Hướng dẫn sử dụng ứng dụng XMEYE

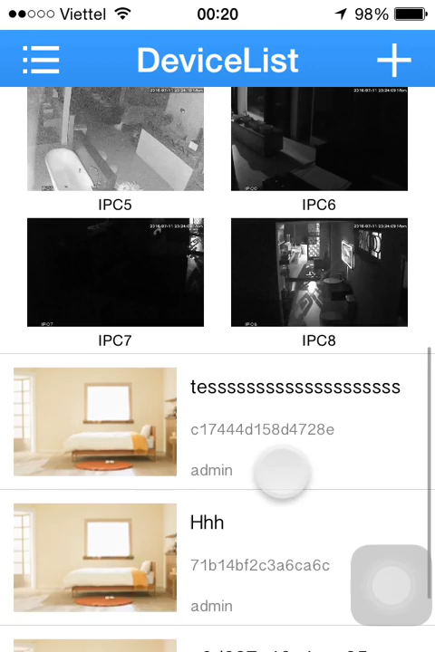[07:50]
Khi các bạn bấm vào thì đầu ghi sẽ hiển thị số lượng camera của đầu ghi đang có.
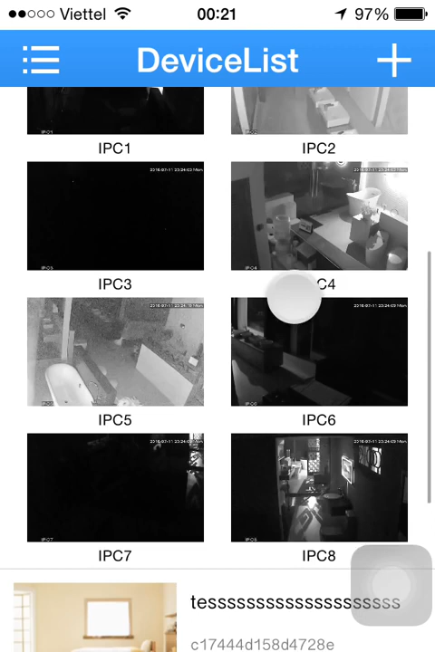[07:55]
Các bạn muốn xem camera nào, các bạn bấm vào chọn hình camera để xem.
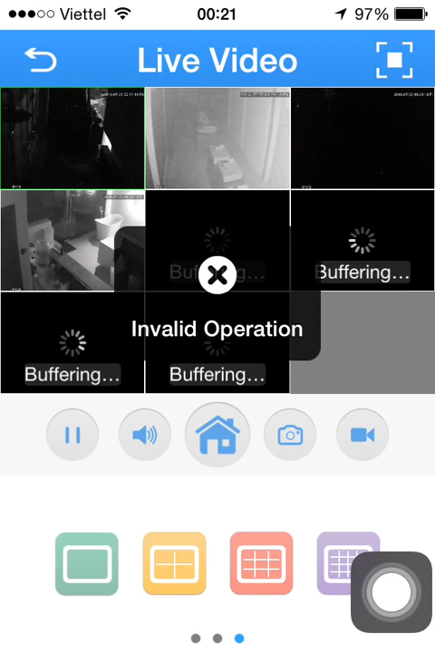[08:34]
Các bạn quay trở lại chế độ chia 1 camera.
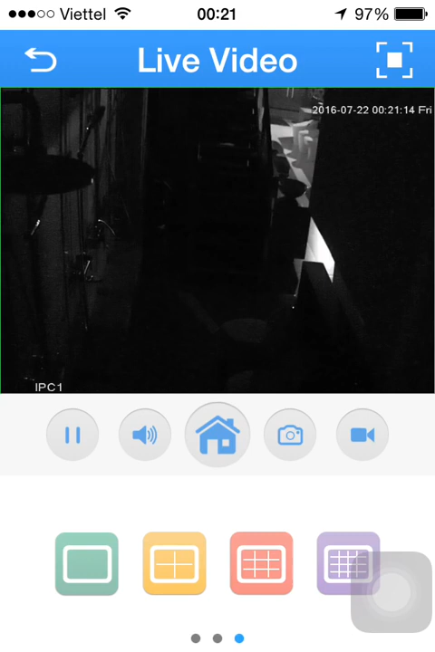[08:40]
Chế độ chia 1 camera, các bạn cũng có thể vuốt sang bên trái hoặc vuốt sang bên phải để chọn xem từng camera một.
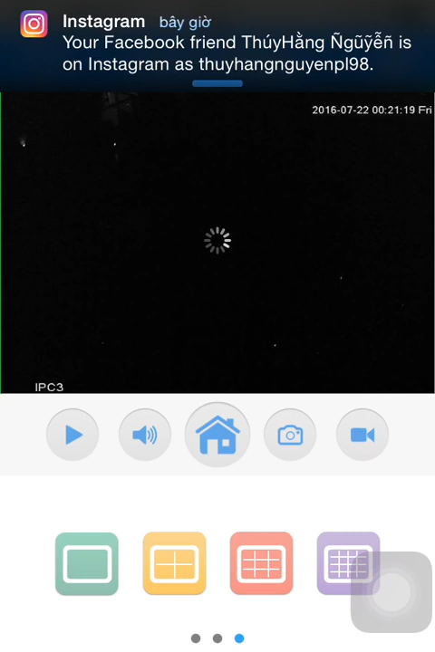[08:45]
Ở thanh menu bên dưới có tính năng ghi hình,
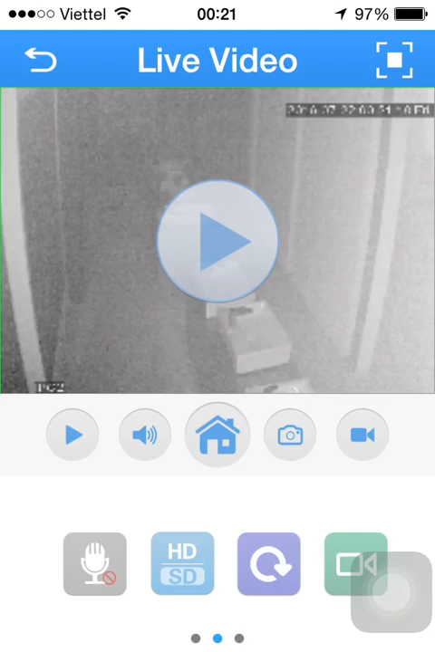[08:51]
là ghi trực tiếp vào hình ảnh đang phát vào điện thoại.
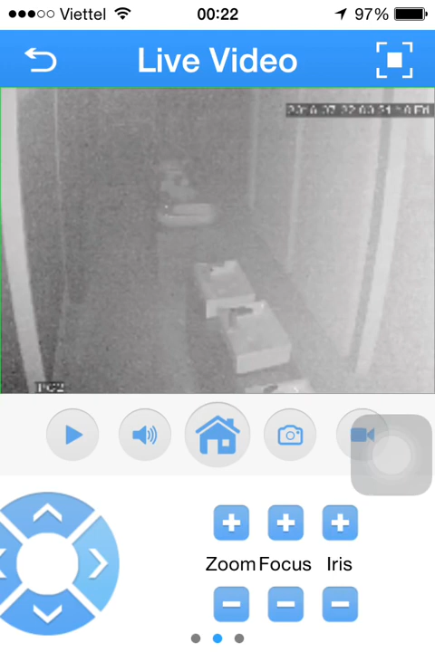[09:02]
Đây là tính năng ghi hình, là ghi trực tiếp đoạn video đang xem trực tiếp vào trên điện thoại của mình. Biểu tượng máy ảnh là tính năng snapshot chụp ảnh, là chụp ảnh camera và lưu vào điện thoại. Biểu tượng hình ngôi nhà này là menu.
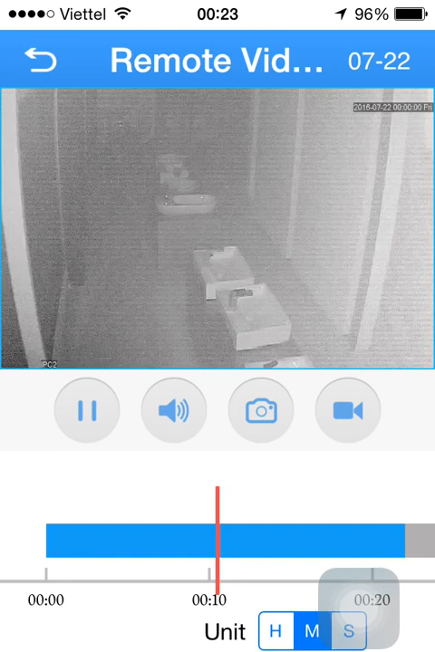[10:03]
Khi các bạn chọn vào remove playback thì ở trên ứng dụng sẽ hiện ra một camera chúng ta đang xem để chọn ngày tháng năm cần xem. Chúng ta vào biểu tượng ngày tháng năm ở trên góc phải, chọn kênh để xem lại.
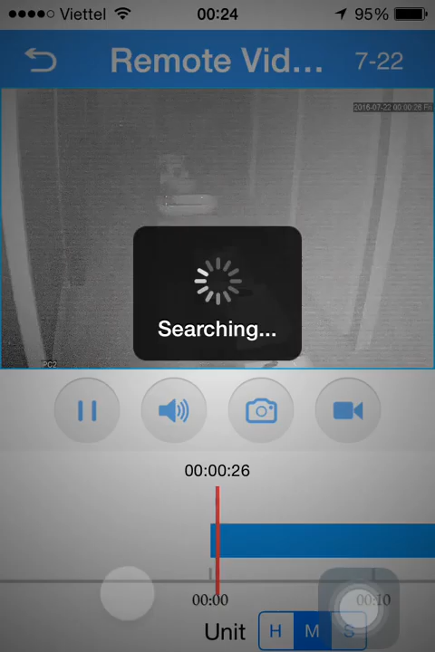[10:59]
Các bạn lưu ý là khi xem lại trên điện thoại di động thì rất có thể là phải chờ đợi một khoảng thời gian trễ rất là lâu, bởi vì nó phụ thuộc vào tốc độ mạng của từng khu vực. Trong khi xem lại này, ở dưới dòng dưới cùng có mục unit là các bạn chọn cái tỷ lệ chia của cái đường dữ liệu màu xanh ở dưới này.
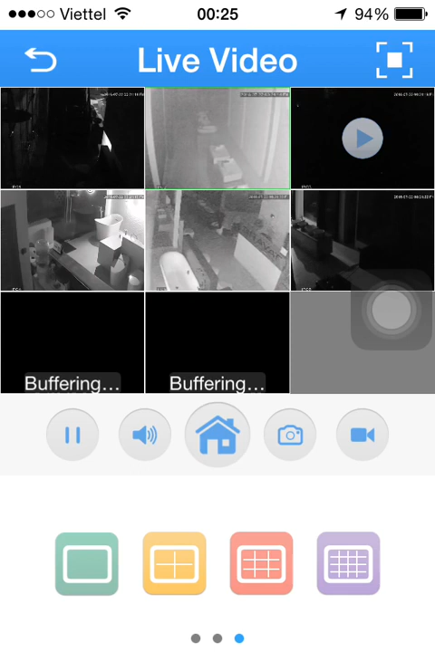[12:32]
khi các chúng ta chia hình làm 4 hoặc làm 8 làm kênh thì hệ thống camera sẽ mặc định giảm độ phân giải của camera xuống để dữ liệu được load lên mạng một cách nhanh hơn. Khi chúng ta xem một camera thì chúng ta có thể chọn sang chế độ HD để xem.
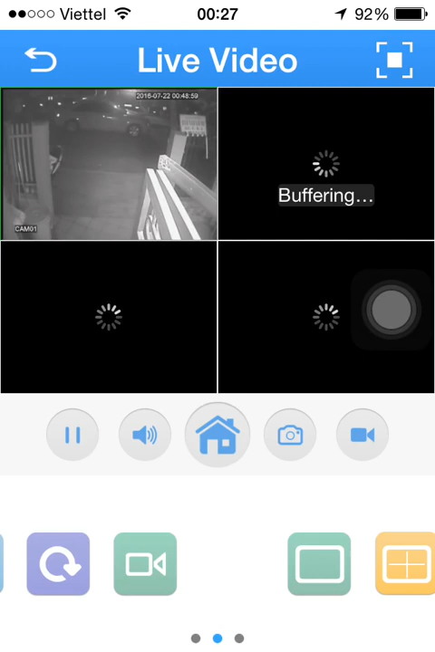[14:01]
đây là đầu ghi hình AHD xem qua mạng sử dụng ID của thiết bị, tức là xem bằng công nghệ điện toán đám mây iCloud. Thì các bạn có thể để ý thấy là khi chúng ta xem thiết bị trên điện thoại di động sẽ thấy lâu hơn là trong trường hợp chúng ta xem bằng tên miền.
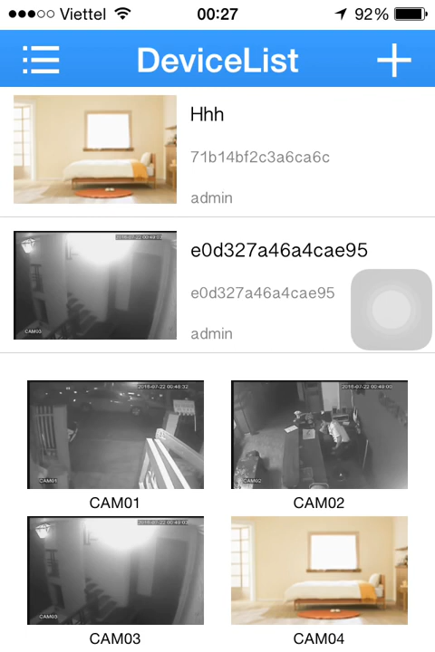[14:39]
Các bạn muốn xem một thiết bị khác, quay lại phần device list. Sau đấy các bạn chọn một thiết bị bất kỳ khác để xem tiếp.
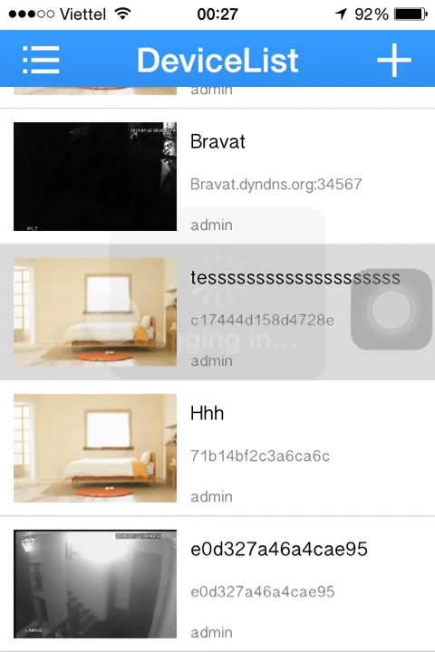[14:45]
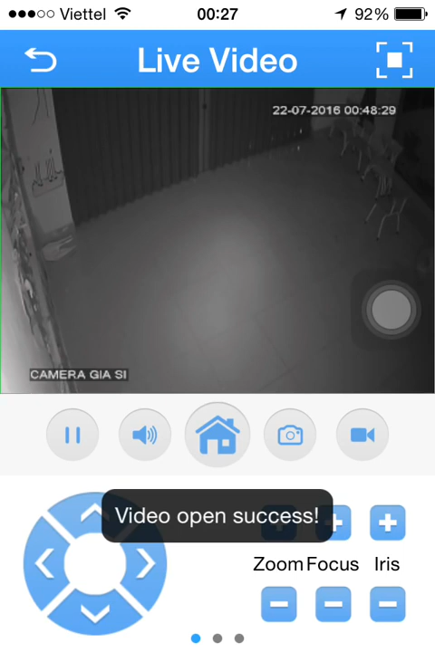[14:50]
Đây cũng là một đầu ghi xem qua mạng sử dụng ID của thiết bị.